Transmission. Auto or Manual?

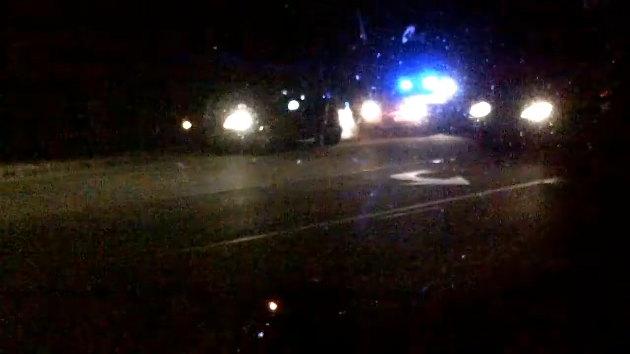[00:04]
They're riding around with one headlight out. Probably wondering why the cop stopped him, but that's sure that's what it is, no, only one headlight, so.